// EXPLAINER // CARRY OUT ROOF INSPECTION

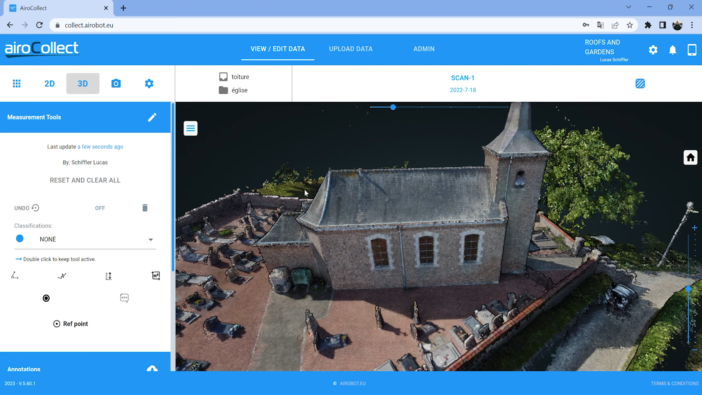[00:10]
Hello and welcome in this new tutorial of AeroCollect. I'm going to show you now how you can use AeroCollect as an inspection tool. We have inner model a 3d point cloud over church and first thing you can do to inspect the building is you can go to the mesh which you can access with a button on the top right and that's a photorealistic 3d image of the of the building so you can use this to have a closer look and you can see that you
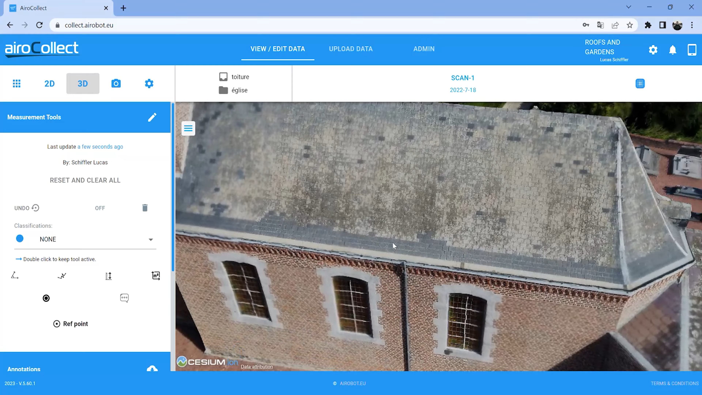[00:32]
can see the details you can see where repairs have been done in the past you get you can get a very good visual impression of of the building in 3d
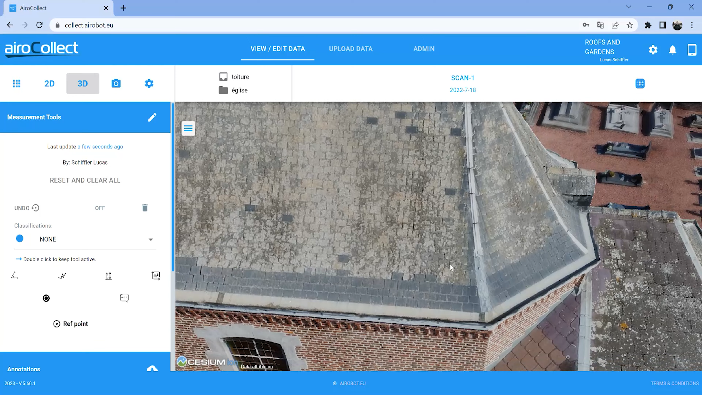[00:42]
that's the first way you can use AeroCollect as an inspection tool
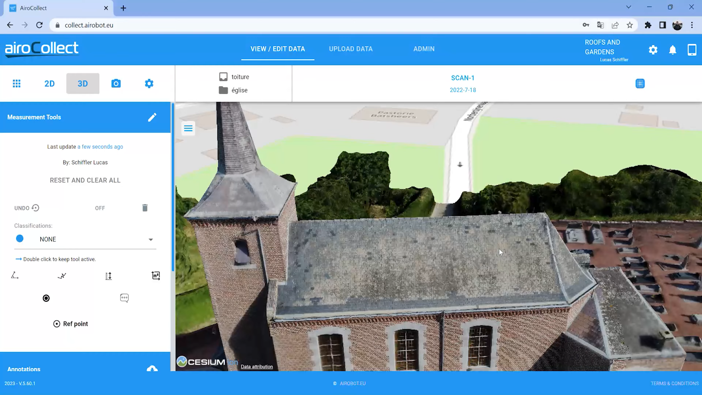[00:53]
but what's also very interesting is you can add annotations and images
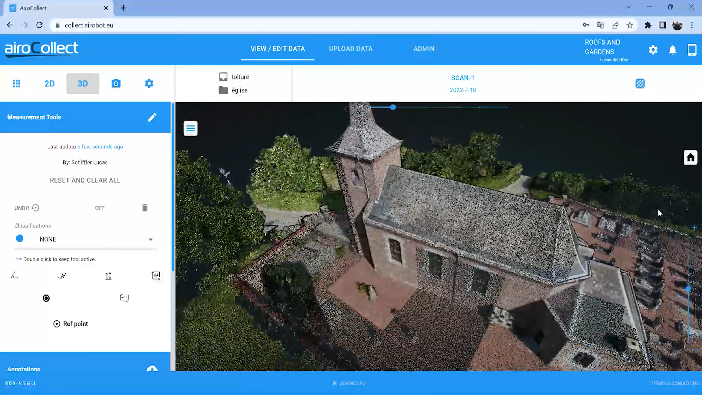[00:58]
for example if you took an image with your
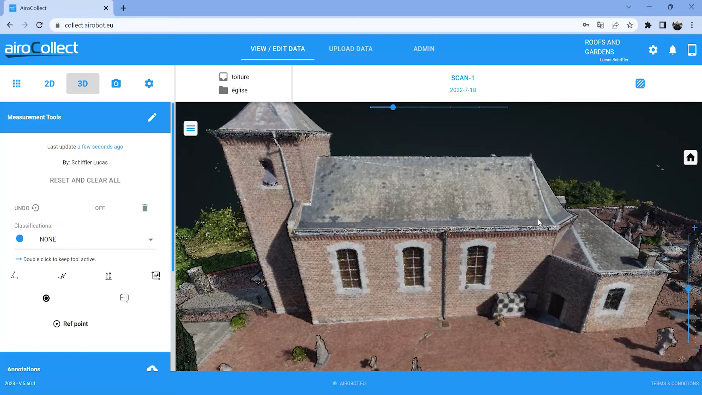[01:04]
smartphone or you took a zoom image with the drone for example part of the gutter that's not right and you want to remember that in three months you can add that as an annotation to the model you can to do that you go you'll go to the measurement tools okay language is english you can also add classifications to your annotations
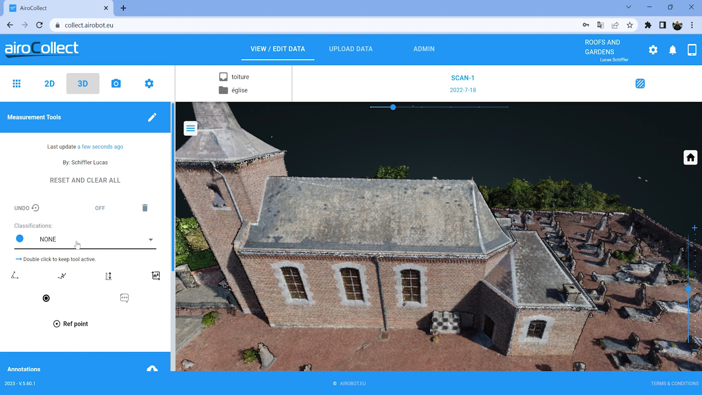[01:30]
now we're going to keep it to none for the demo and with this tool you can add the annotations you click on it then you can add a title let's say test and a short description if you want and then you can select any images that's coming by an image that comes from your phone or from from the drone you can add that so let's take this this image
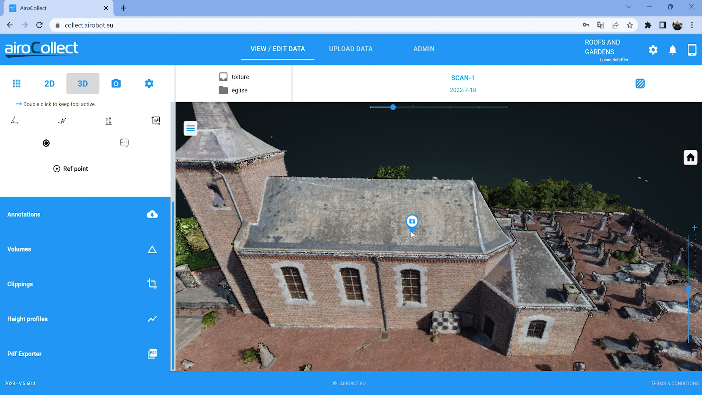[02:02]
and then you can add it to the model where you have seen and where the defect is is seen let's put it there and as you can see the marker is fixed to the 3d model and if you want to
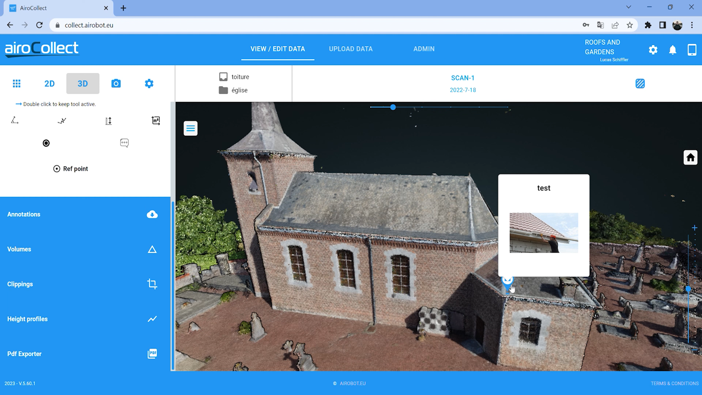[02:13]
revisit it you click the marker you see the annotation the image and that's very useful for example if you want to remember in a few months after visiting inside where
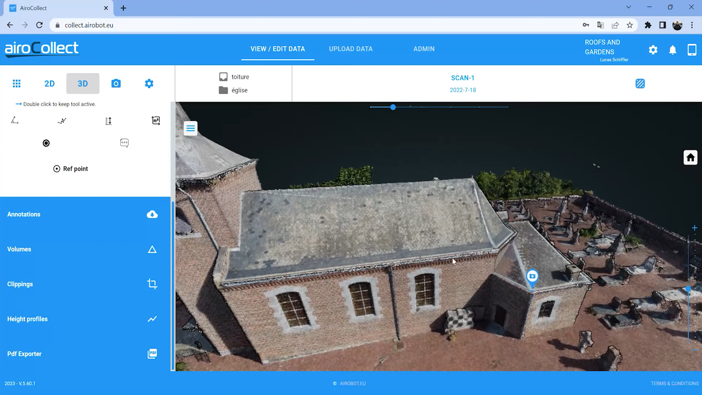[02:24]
the details are that you need to take care of um to do when you're going to do repair you can also use air collect to measure for example to measure the gutter that needs to be replaced you can use a polyline measurement for that
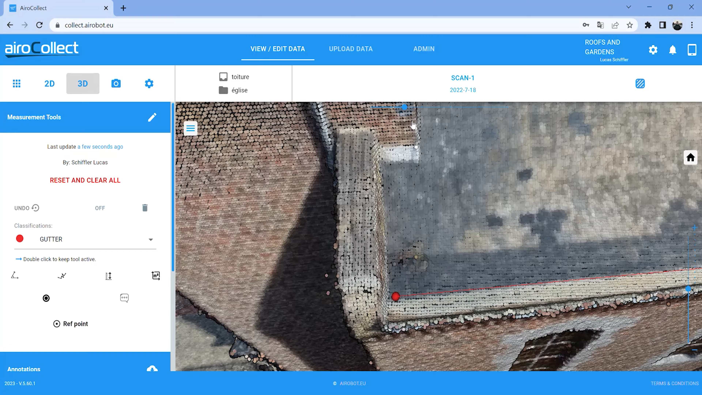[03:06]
bit thicker and then we can you can make sure that you select the the right dot right point there we go
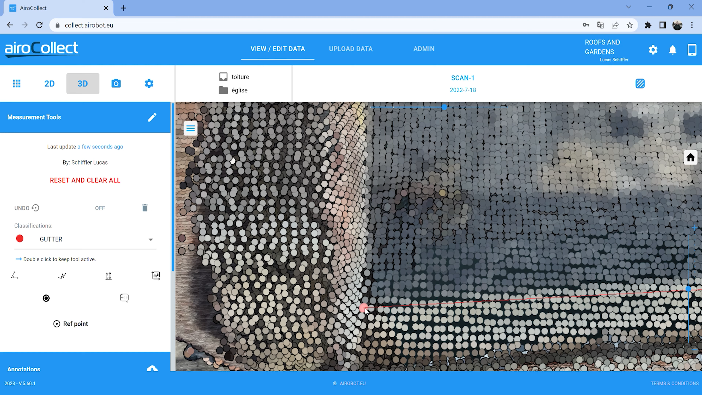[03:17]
and um also on the other side
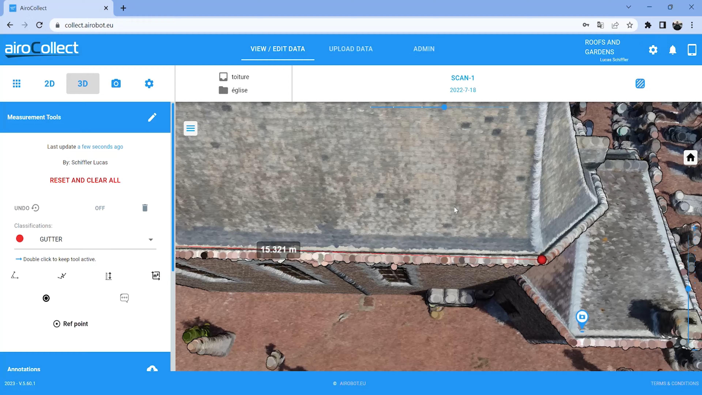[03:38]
and then you get a measurement 15 15.32 meters so that's a very easy way to measure gutters and ridges without having to climb on the roof it's also possible to add labels or change the name of this annotation so you
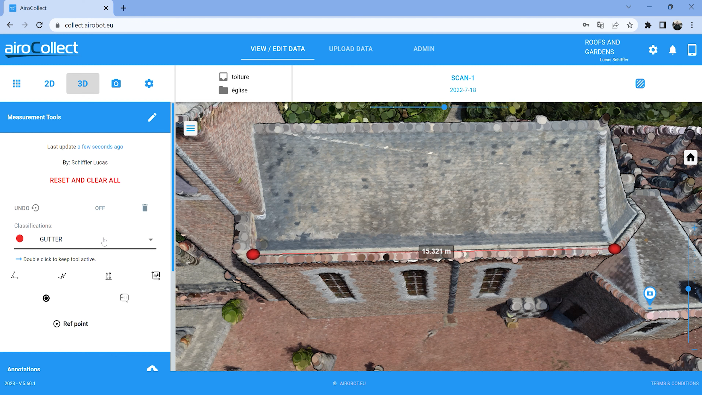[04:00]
can use it to instruct people what is where on the roof for that we're going to the annotation section see our gutter is there we can give it a name for example we'll we'll name it test one i'm going to change the dots a bit smaller we can change the description of the feature
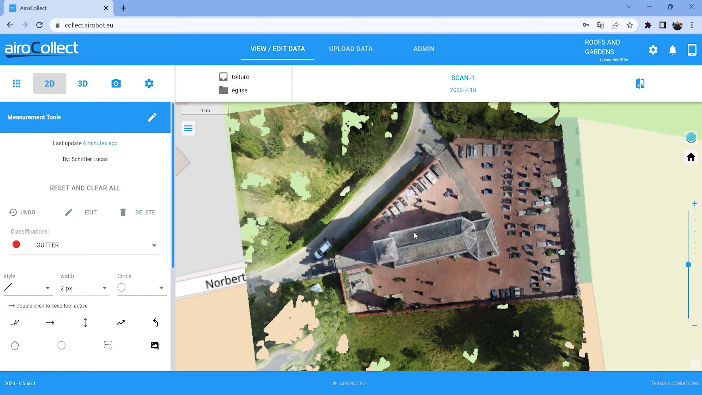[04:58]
you can do you can do similar things for example if you want to add annotation a picture of a of a of the draw the designs drawings you have or some other information you can add it as well so you select annotation give it the title
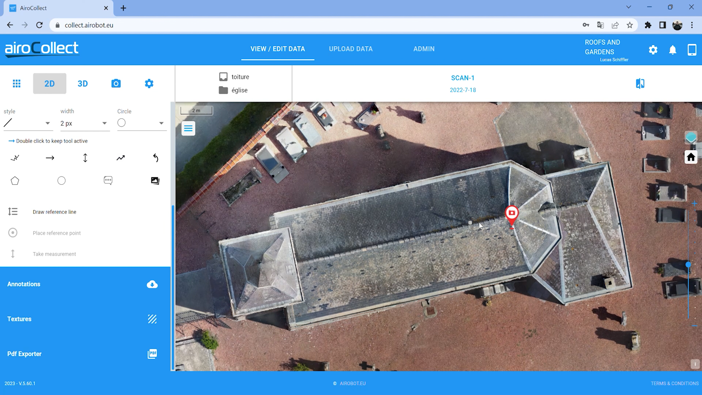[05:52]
all right the next thing i want to show you is how you can make a report you can use a pdf exporter for that okay let's delete what's in there you take a snapshot you'll take a snapshot of the within the orange dotted line take a snapshot you can take multiple snapshots you can do it in 2d 3d we're going to show it with one and then you generate the pdf export
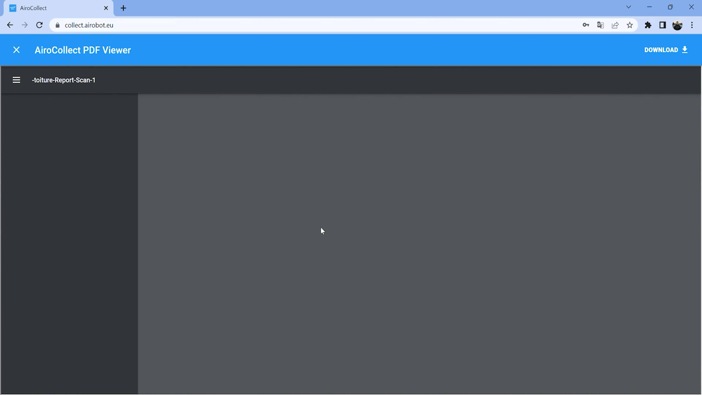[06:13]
there and you see that uh you get the
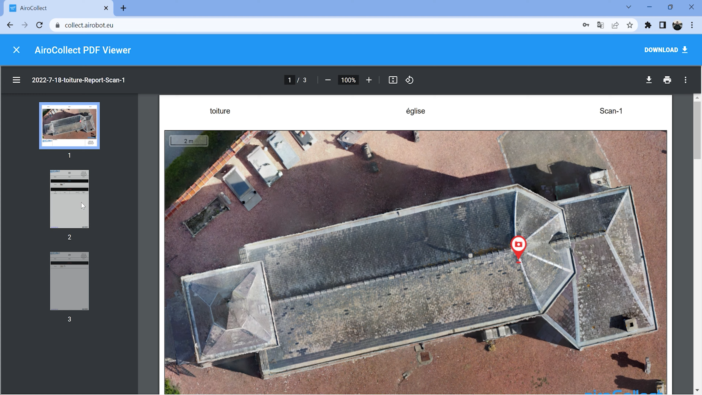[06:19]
overview of all the images that you indicated plus a summary first in 3d of